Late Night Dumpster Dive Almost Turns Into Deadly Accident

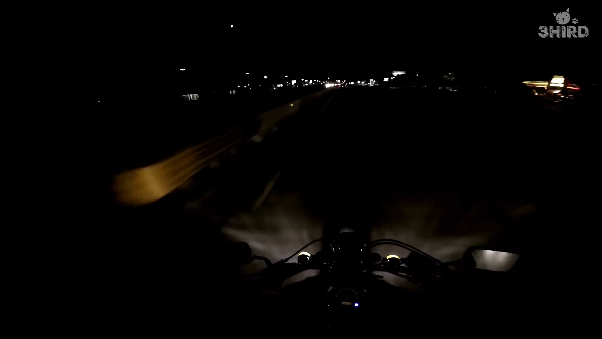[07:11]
to go because there could be a car behind him and there was so thank you to whoever that driver was for paying attention motorcycles cause accidents cars cause plenty of accidents we both just need to look where we're going or at least be more patient so that's the best thing we can do great oh god that's a horrible stopping point luckily I was too cause I honestly thought I was clear but I wasn't always expect the unexpected